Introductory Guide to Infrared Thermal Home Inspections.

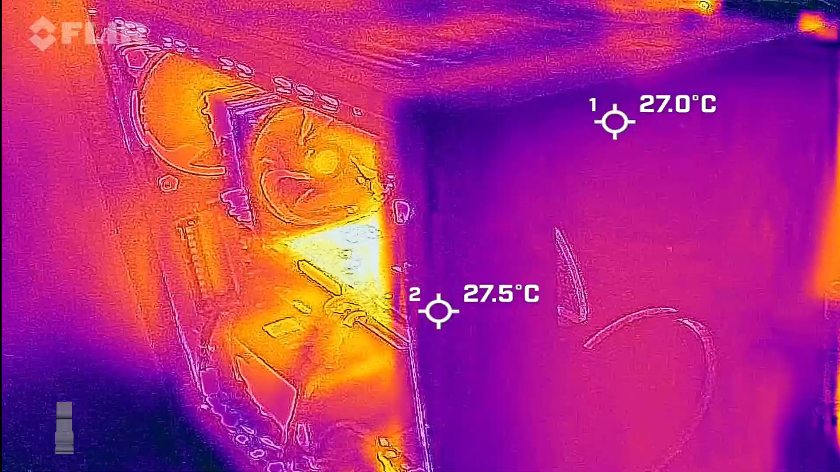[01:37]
information from an object's surface as temperature differences
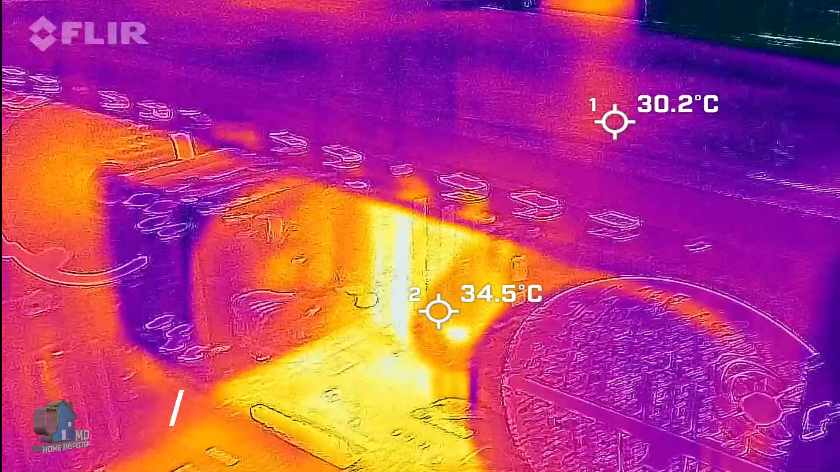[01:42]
it in a colorful gradient form as a picture.
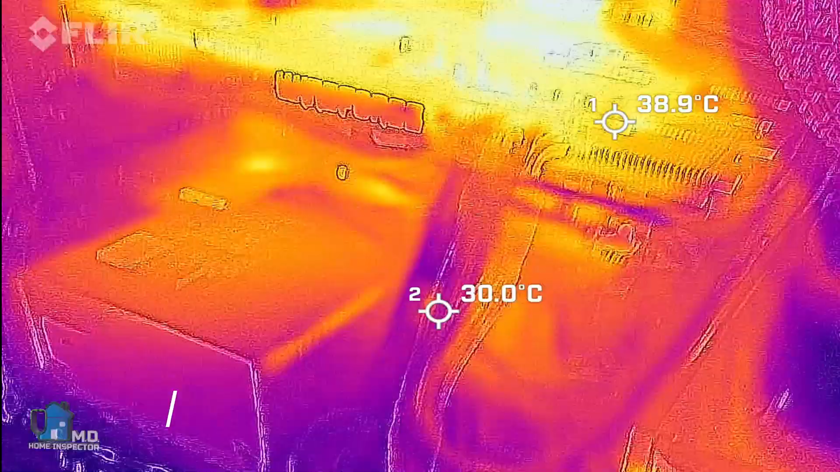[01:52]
The IR cameras do not see air, but it can see the effects of cold or hot air in the house on the walls,
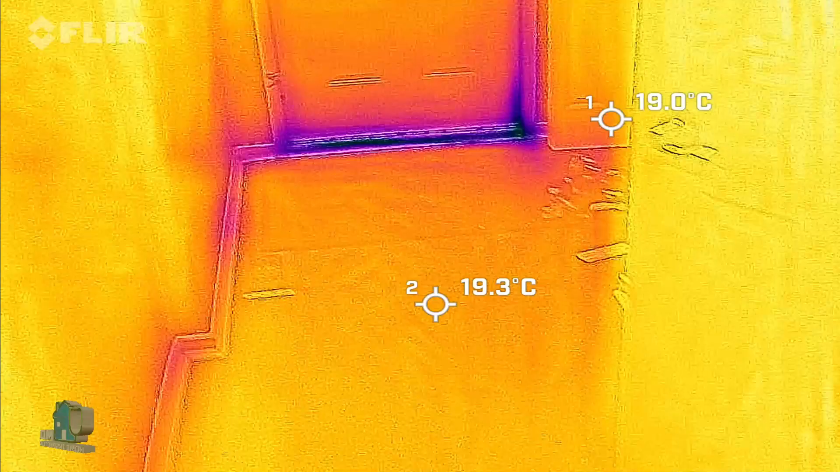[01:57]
ceilings, floors, windows or doors.
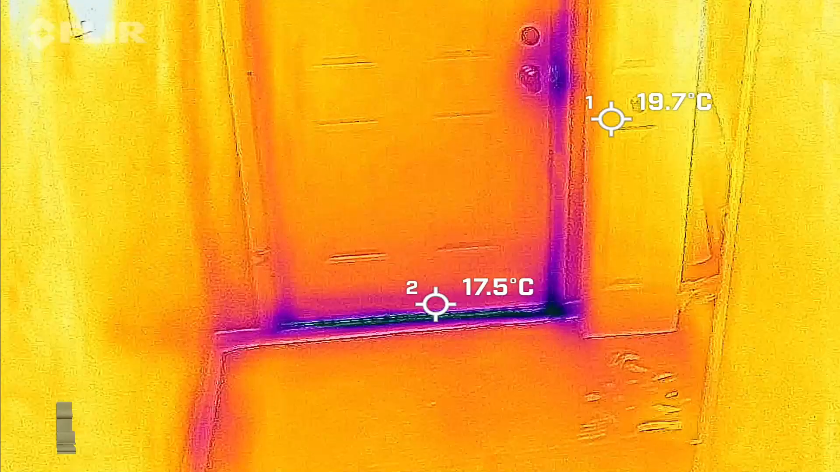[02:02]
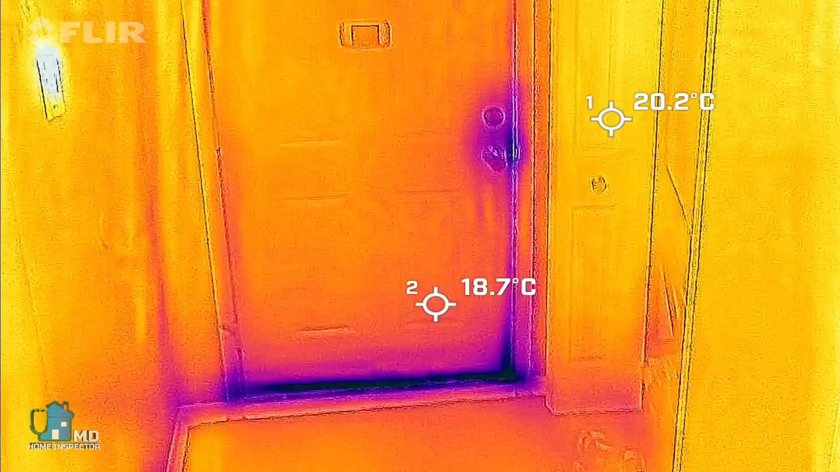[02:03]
It can help determine if there are potential air leaks or a lack of insulation in the house.
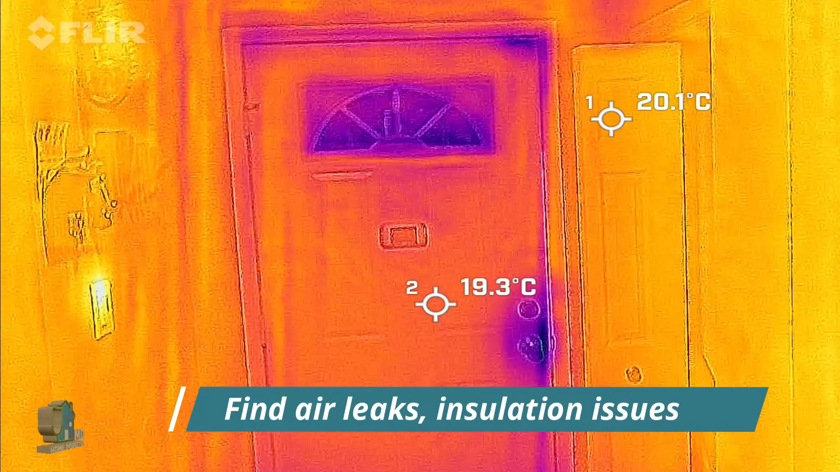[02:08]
It can help increase your energy efficiency and save money in the long run.
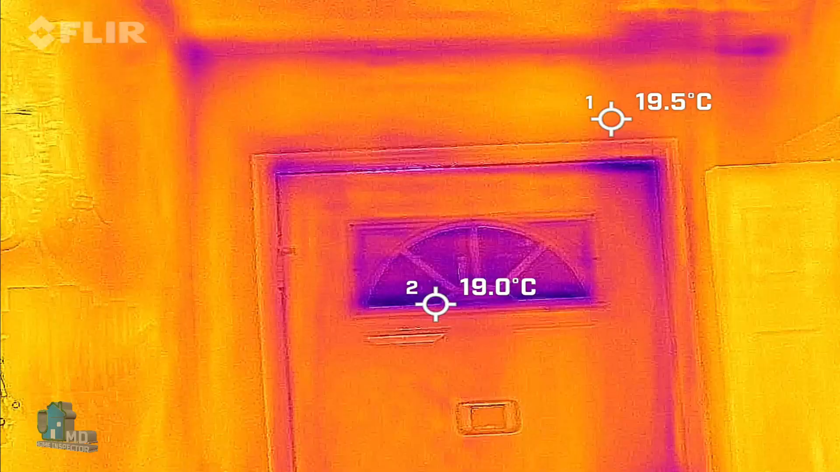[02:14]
It can also help in moisture detection.
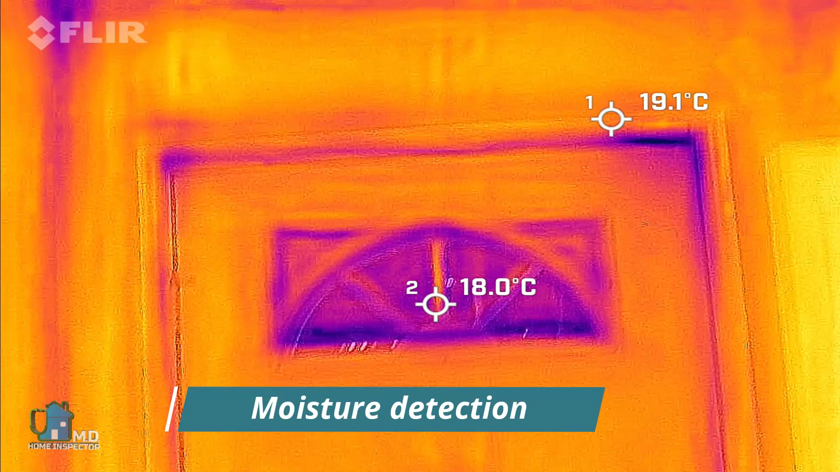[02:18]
IR cameras do a great job of indirectly detecting the presence of moisture, so they are great in potentially finding water leaks in the home before they are even visible to you.
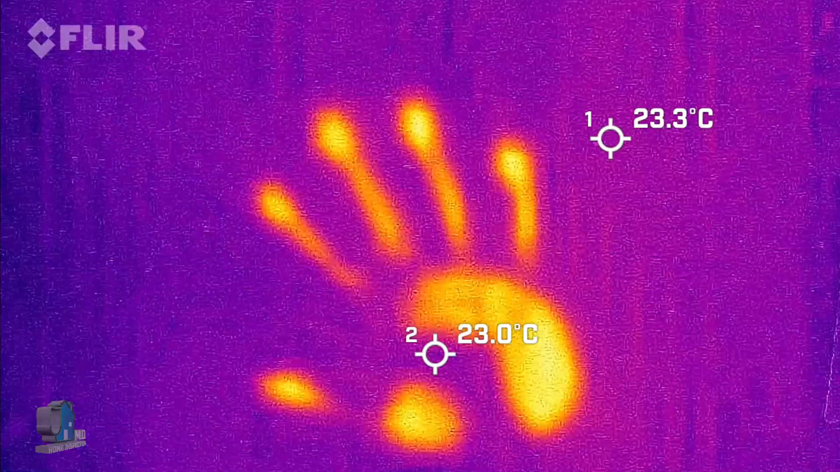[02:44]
We also have electrical and HVAC.
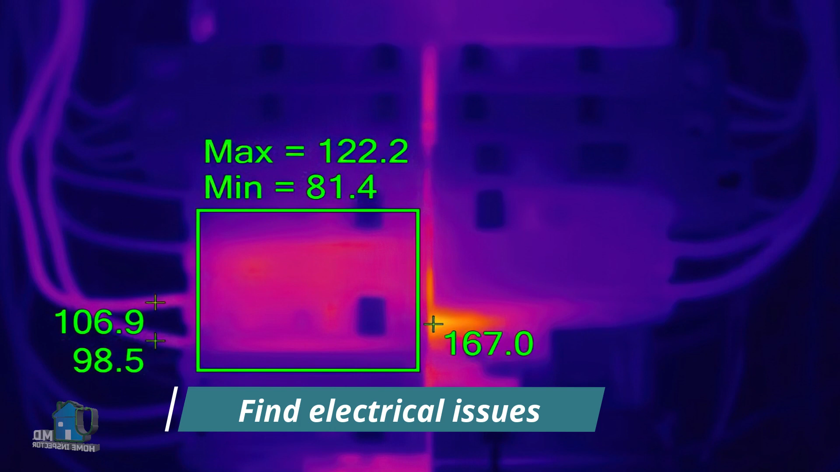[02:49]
We can use IR cameras to detect overheating of wires, breakers, back connections or arkin.
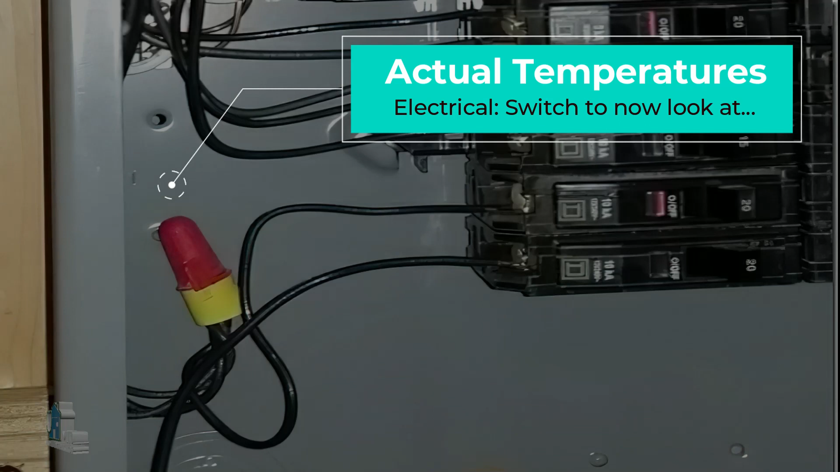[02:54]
This plays an important role in the safety and potential prevention of fires.
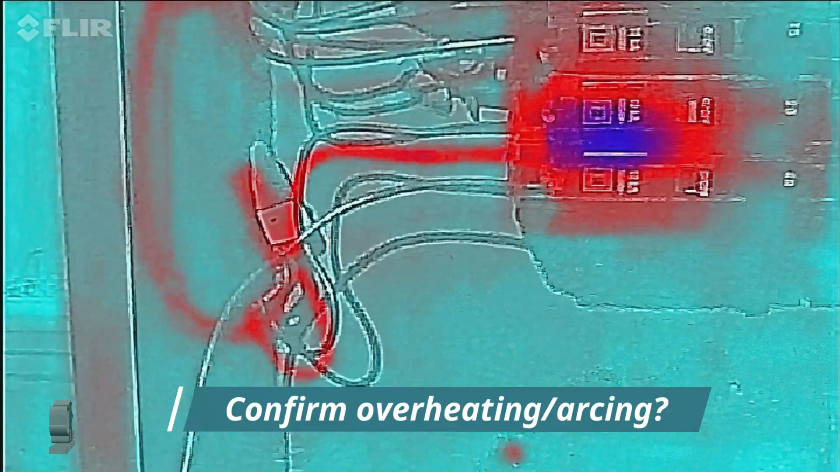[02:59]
In HVAC, it can help detect disconnections of pipes, vents or ducts.
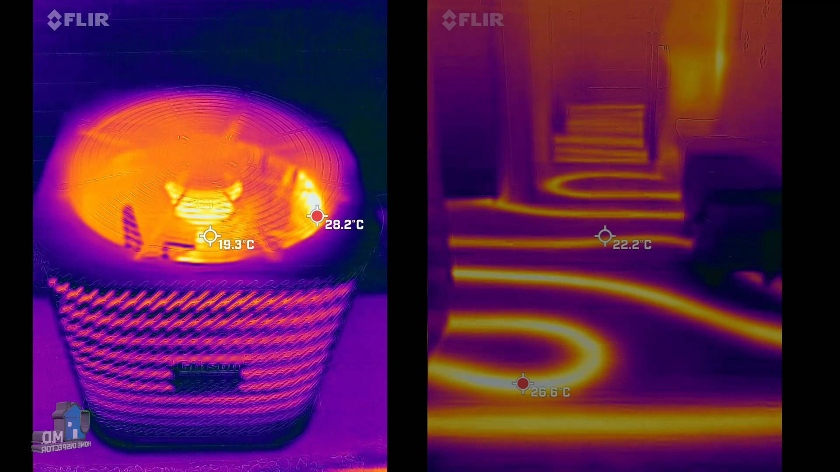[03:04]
It can even detect problems from in-floor heating.
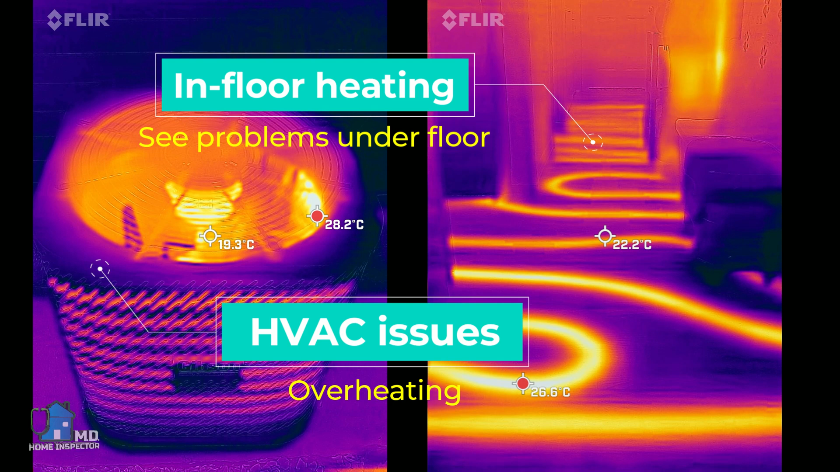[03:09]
Although not perfect,
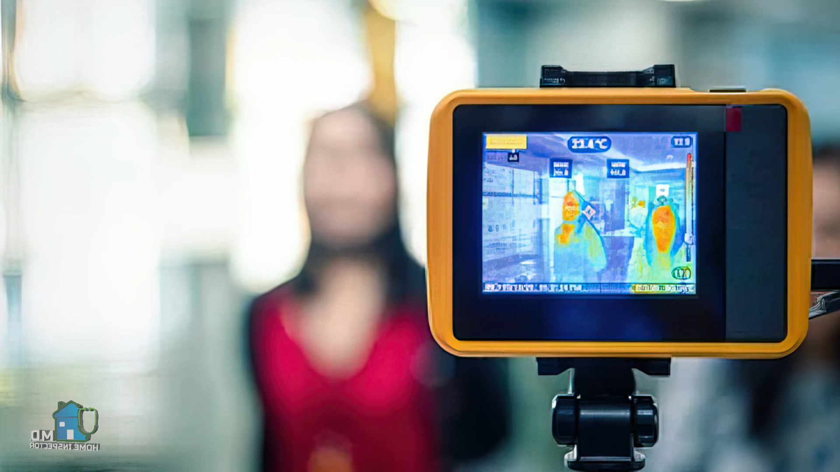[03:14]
infrared thermal imaging gives us the potential to find problems that you normally cannot see with the naked eye. Now let's take a look at some examples of infrared thermal imaging in a typical house.
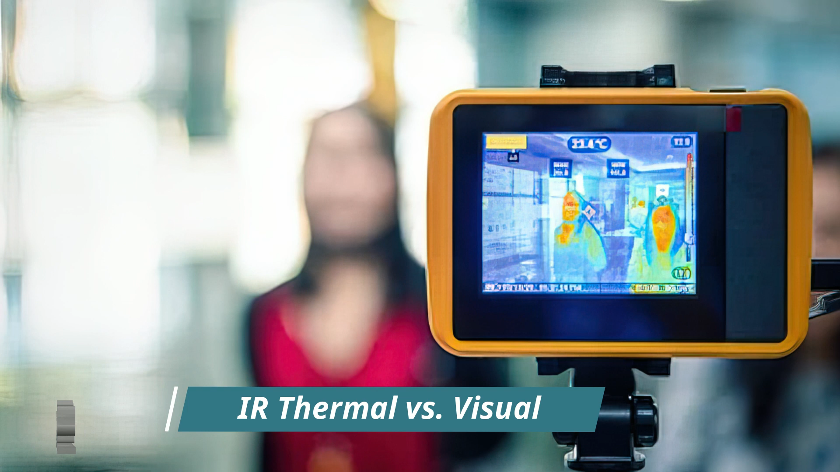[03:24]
Our first example is this duct behind drywall.
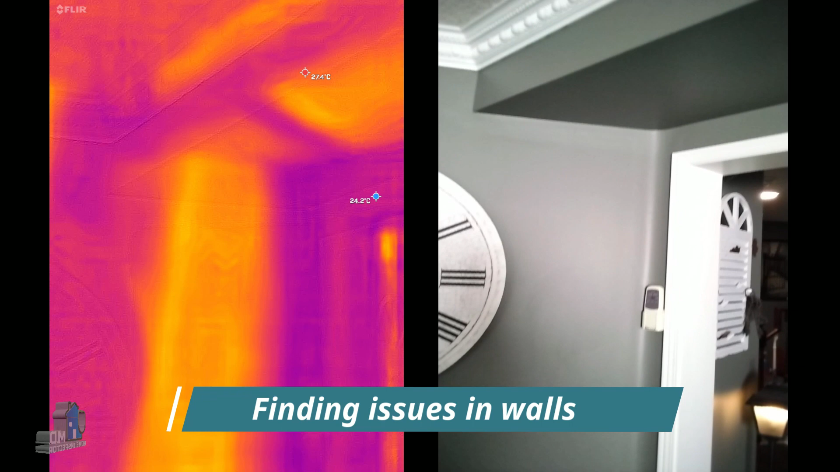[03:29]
With the furnace on, we can clearly see where the duct is located in the house as it leads to the bulkhead. If the duct was disconnected or leaking, the IR camera may reveal it. One of the things IR cameras cannot do is see through materials. But in the bulkhead here, it would appear we can see right through the drywall as we can clearly see the wood studs in the bulkhead.
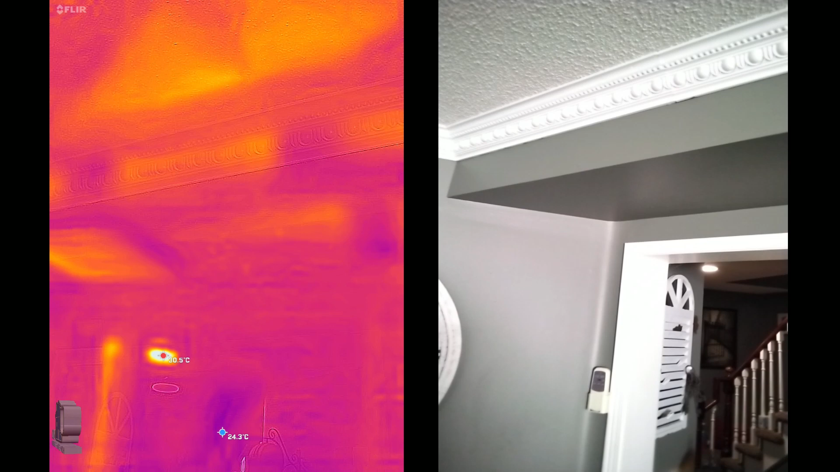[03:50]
This is an illusion, as what the camera is showing is again a temperature gradient from the drywall caused by the wood having a lower temperature than the air around it.